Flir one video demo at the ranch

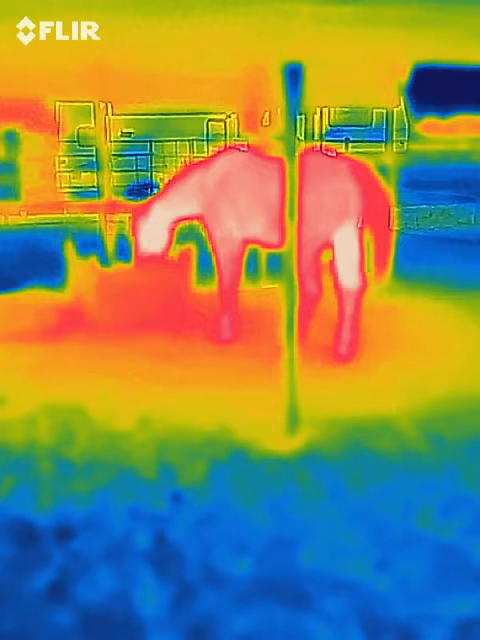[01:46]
now we're gonna walk into the like I said the pitch darkness over here
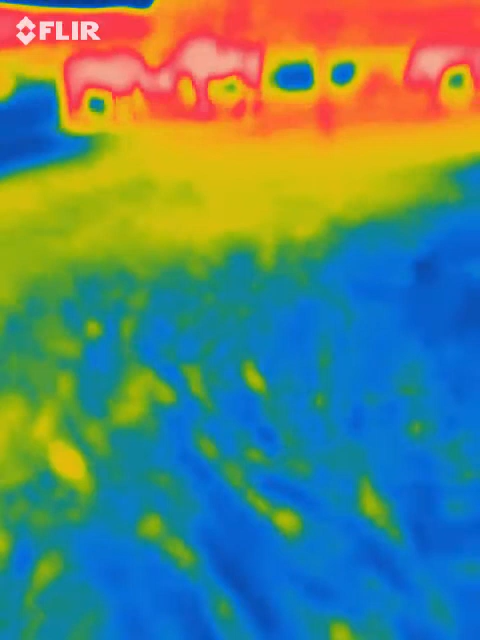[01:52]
and the light over here you can already see the white is the white hot let me see if I can turn on the temperature
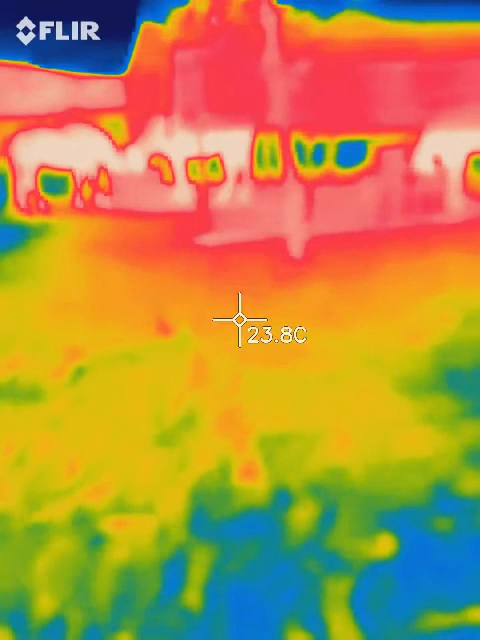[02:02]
On screen: spot 23.8°C
while it's oops yes I can okay so it says oh it's on celsius right now it needs to be reset to fahrenheit I don't think I can do that while I'm videoing however
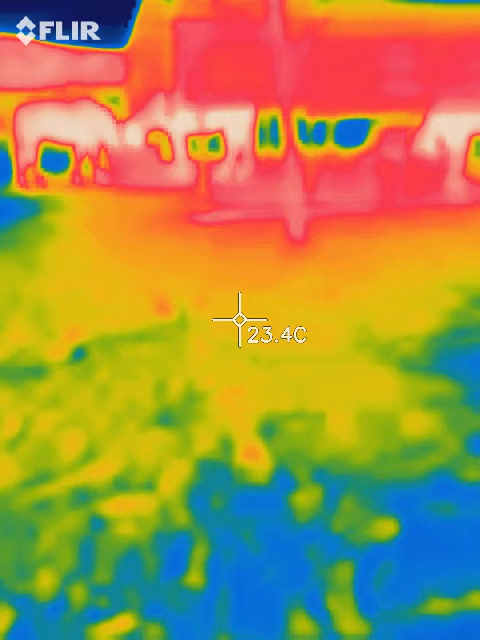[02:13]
On screen: spot 23.4°C
parallax lock span no I can't okay so let's go ahead and move
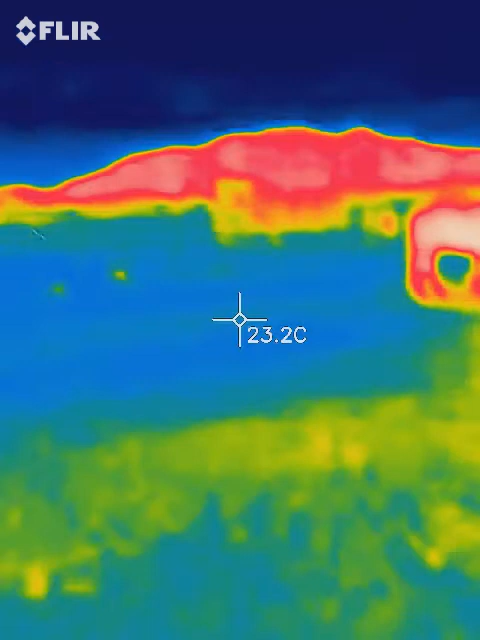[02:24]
On screen: spot 23.2°C
over here those are the mountains in the background they're still heated up from today
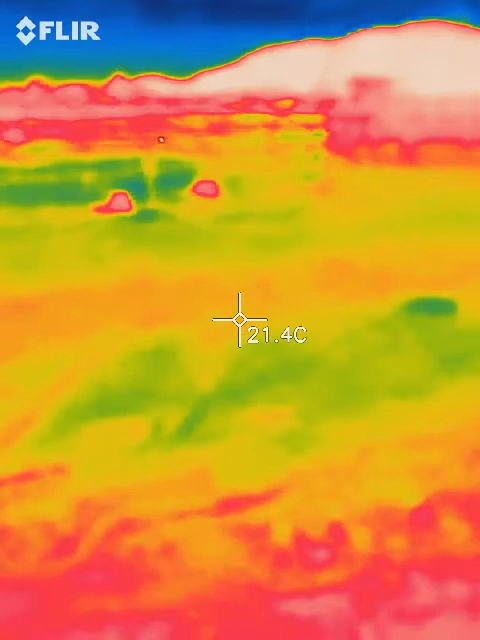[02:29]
On screen: spot 21.4°C
okay there's Phoenix and Maya and they're eating and of course when a horse is eating they're gonna be
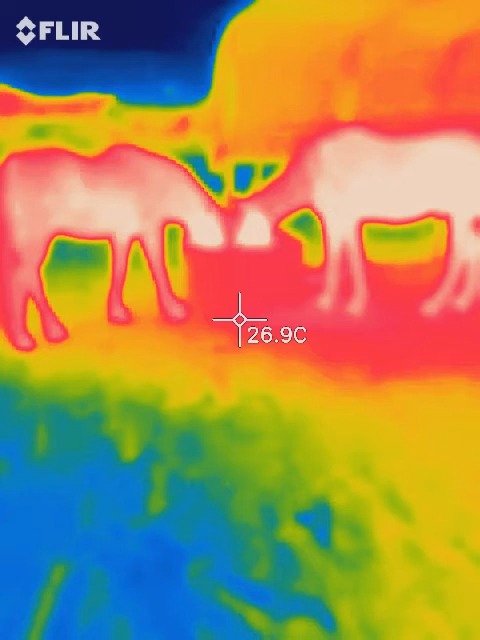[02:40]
On screen: spot 26.9°C
hotter so that shows you the temperature there let's see if I can bring it up just a little bit to see how the
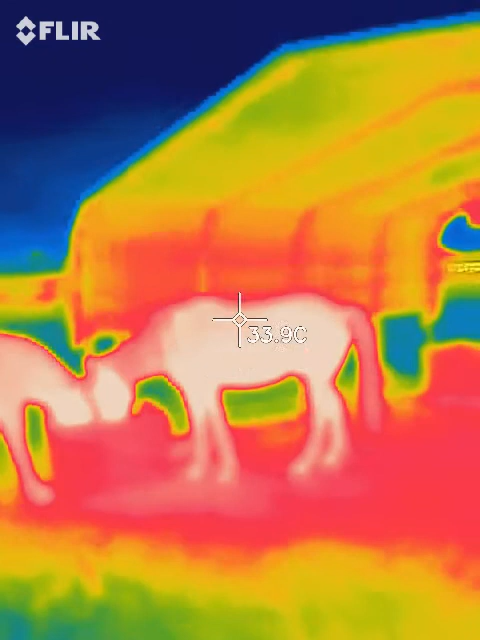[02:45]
temperature changes we're quite a distance away so I'm gonna walk up to him who's over here is anybody over here
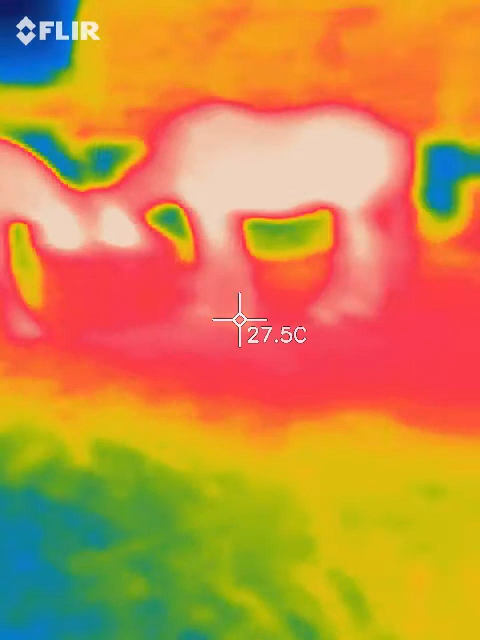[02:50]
On screen: spot 27.5°C
I can't see oh that's Nakoma I can tell by his shape
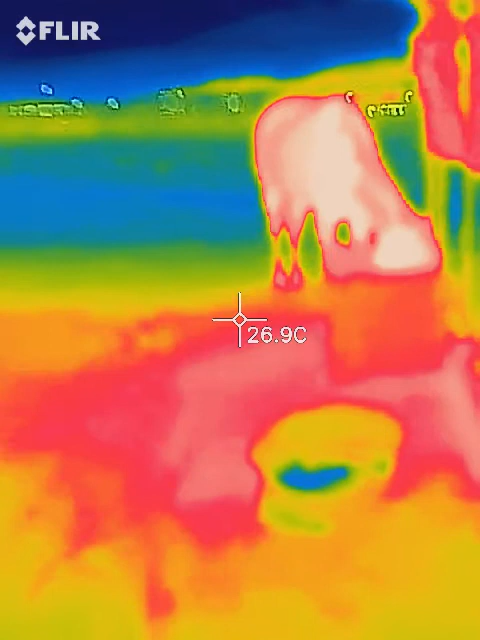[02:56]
On screen: spot 26.9°C
buddy are you over here where is that is that that's
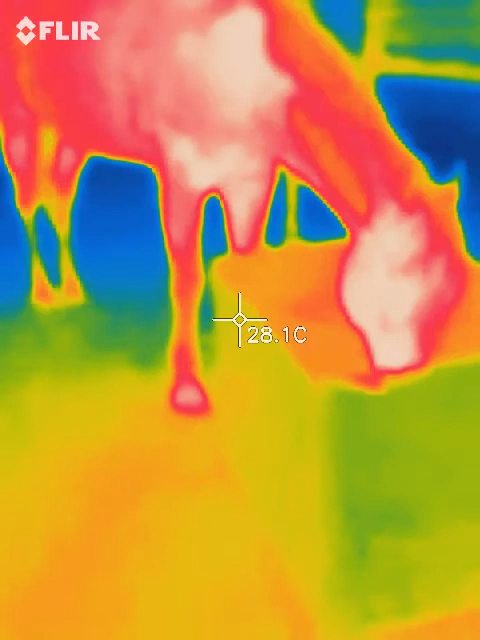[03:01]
On screen: spot 28.1°C
not Nakoma that's that's Jackson hi buddy okay
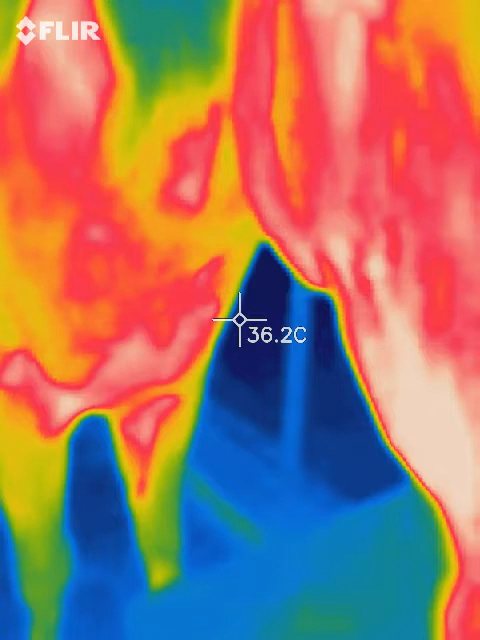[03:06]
On screen: spot 36.2°C
good because I wanted to shine down on his feet here
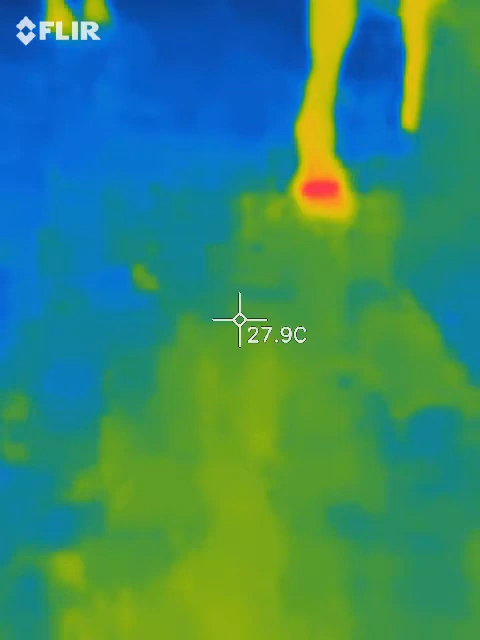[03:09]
On screen: spot 27.9°C
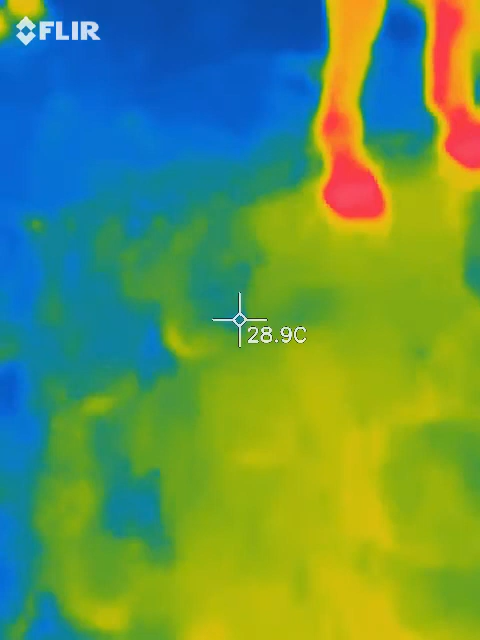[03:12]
On screen: spot 28.9°C
let's see if we see a difference in the two
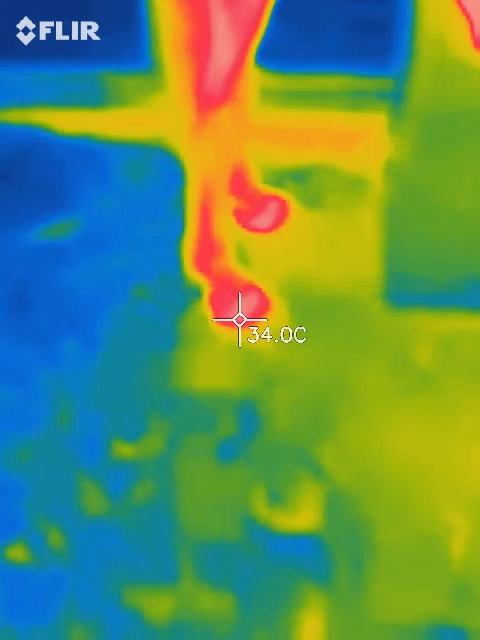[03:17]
On screen: spot 34.0°C
and we don't now I'm gonna get right down on the foot right next to it
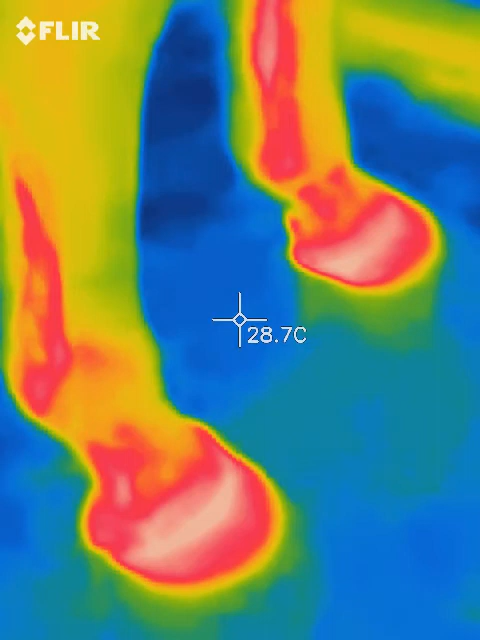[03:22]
On screen: spot 28.7°C
okay now that's showing me that they're they're warm in there right okay let's look at the back feet
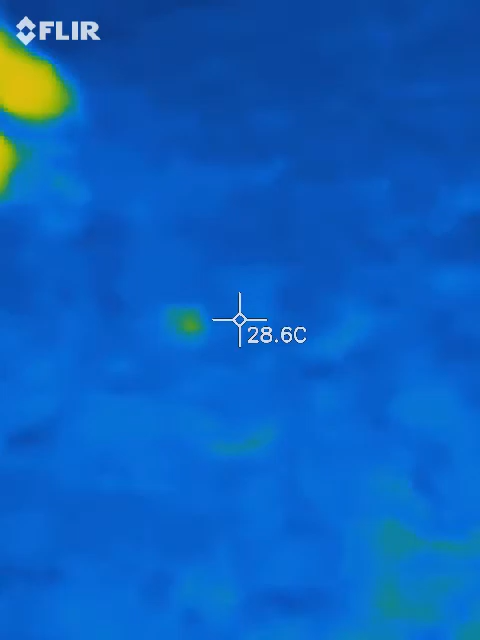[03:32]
On screen: spot 28.6°C
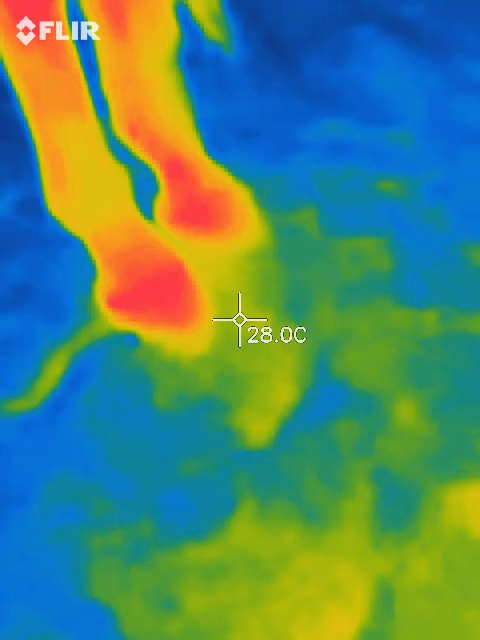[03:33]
On screen: spot 28.0°C
I'm gonna get just as close as I was a moment ago I'm probably about 12 inches away
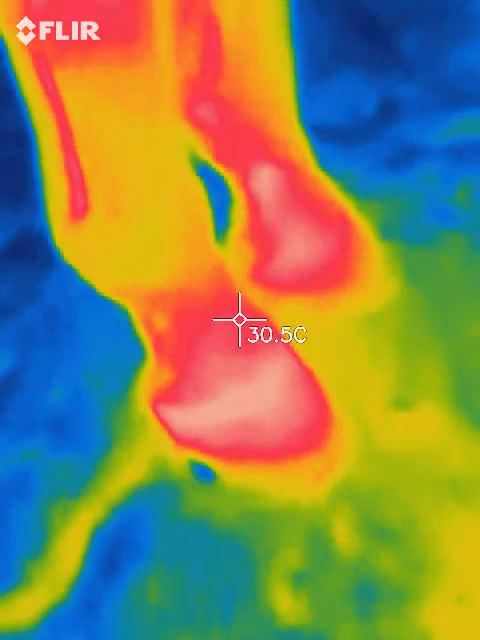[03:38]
On screen: spot 30.5°C
warm me down there now let's go over here and take a look at these guys and see if they're the same because if they are
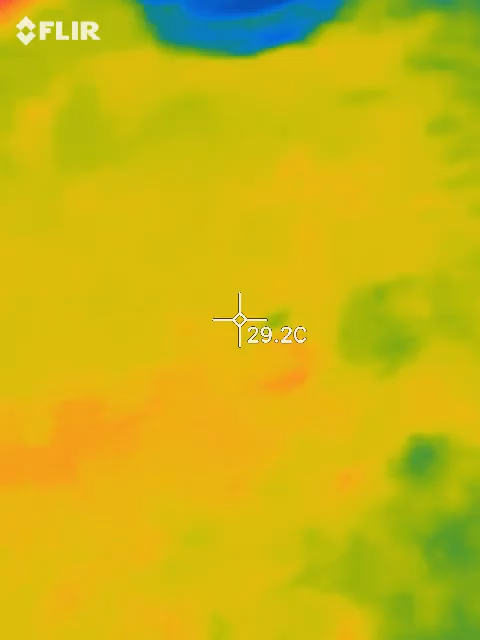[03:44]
On screen: spot 29.2°C
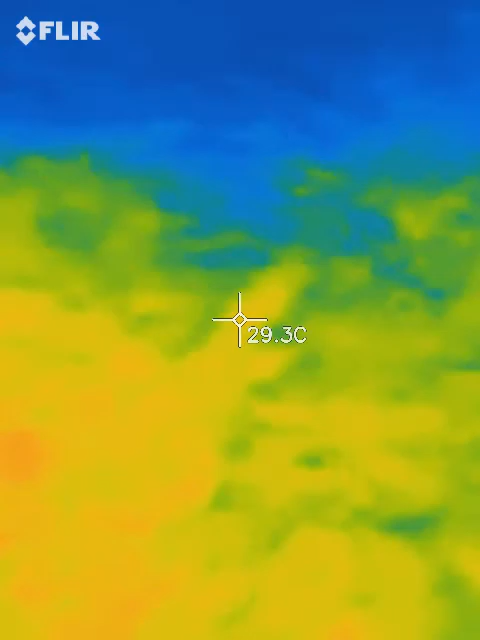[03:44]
On screen: spot 29.3°C
they're relatively the same hi buddy hello big guy what's mommy doing
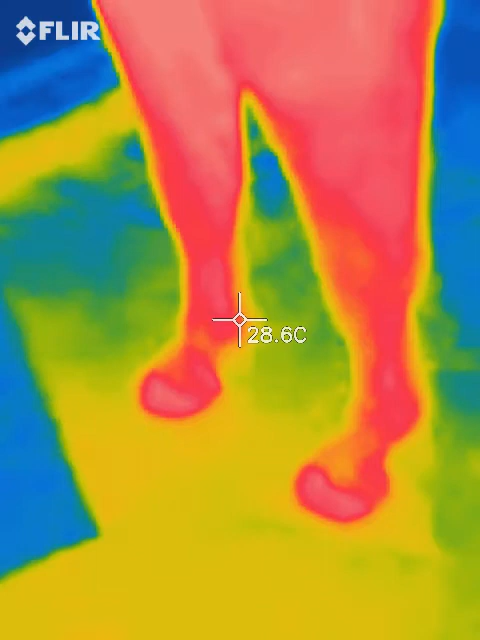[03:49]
On screen: spot 28.6°C
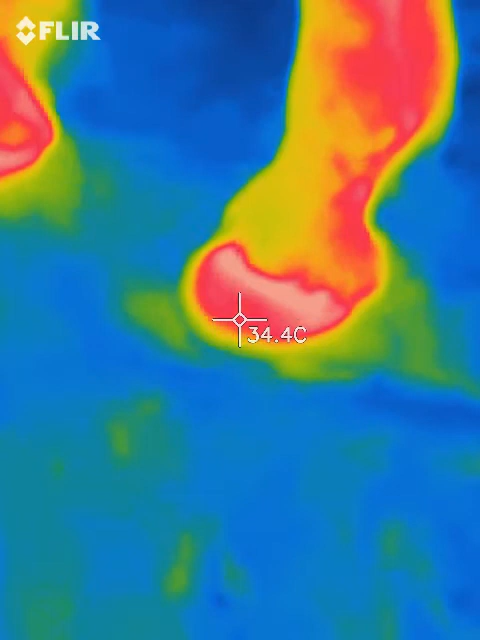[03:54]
On screen: spot 34.4°C
oh he's sharing breath with mom I love you okay so his
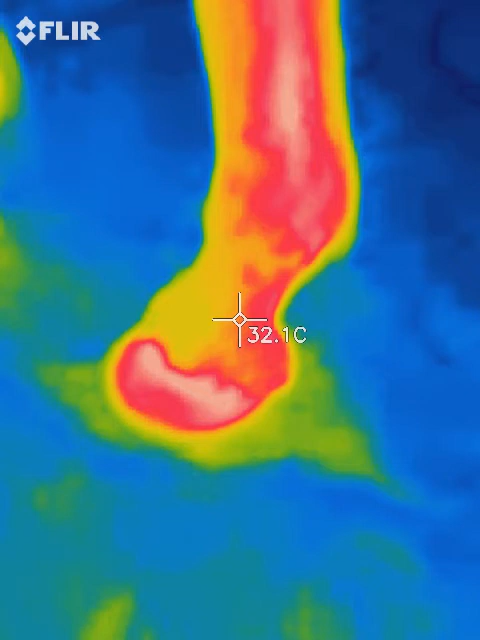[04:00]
On screen: spot 32.1°C
yeah same thing and Maya can I look at your